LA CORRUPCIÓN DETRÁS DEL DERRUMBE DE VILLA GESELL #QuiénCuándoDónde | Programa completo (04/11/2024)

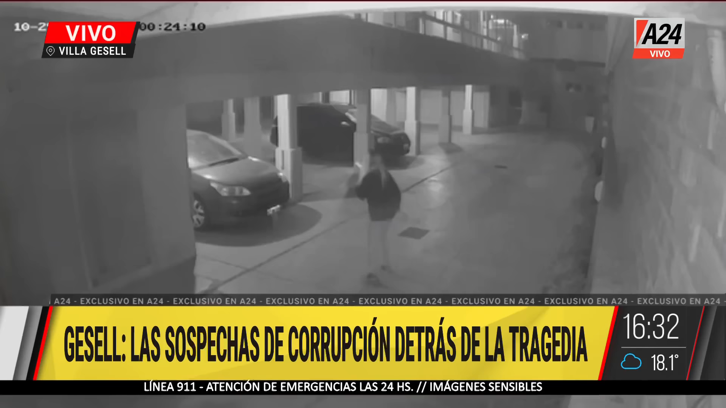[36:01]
ella se la ve permanentemente mirando para arriba ¿no Ale? sí porque lo que expresaron en algunos lugares es que se escucharon unos crujidos entonces
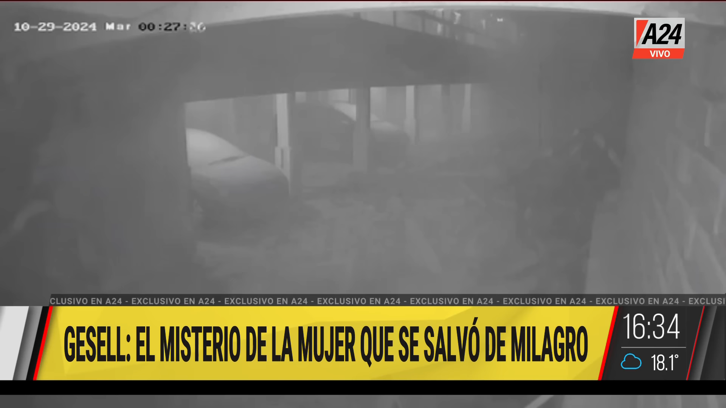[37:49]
otra cámara con otra cámara donde está la situación que bien describió Ale Puebla recién desde el móvil que además de esto en la zona de las cocheras
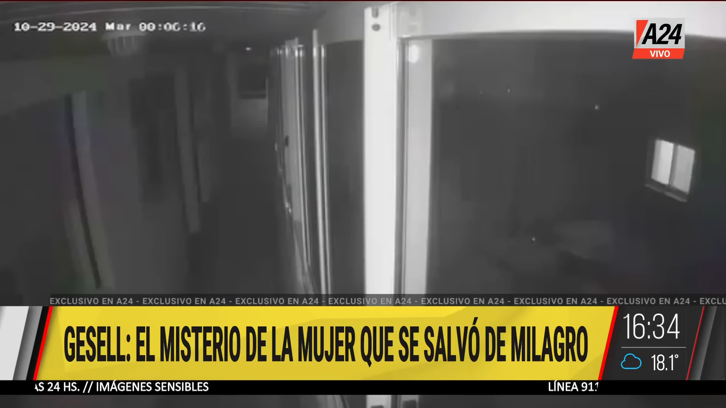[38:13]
cuando ahí reparen en la imagen de la derecha esa ventana que tiene la luz prendida y van a ver en unos segundos cómo se va a desplazar la ventana hacia abajo es impresionante es impresionante mirá unos segundos acá ya pasadas a las 12 de la noche desapareció la ventana ahora lo vamos a ver si se puede más en detalle
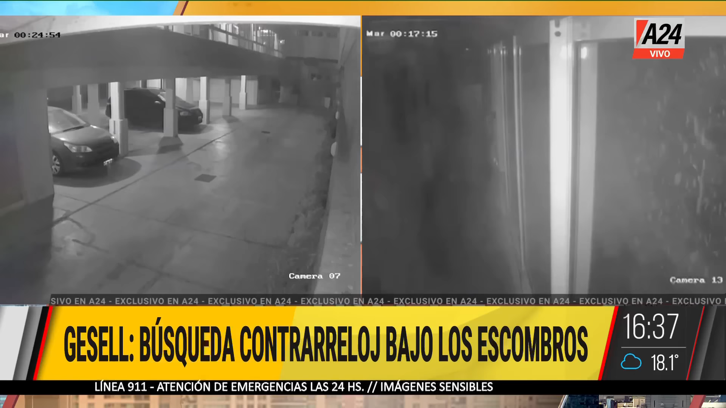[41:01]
los cuatro corriendo y lo de los obreros es también es fuerte porque ellos en la parte que queda en pie el Dubrovnik que es el frente ellos todavía estaban debajo de esa parte la onda expansiva que viene desde el primer subsuelo para afuera es lo que los hace a ellos expulsarlos hasta la mitad de la calle que barro la